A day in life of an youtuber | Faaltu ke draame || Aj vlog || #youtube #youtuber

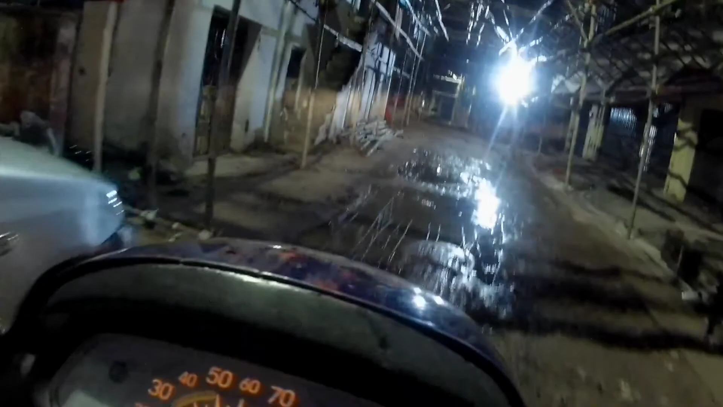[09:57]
पाइप का वो पाइप सड़क के अंदर बिछ रहा है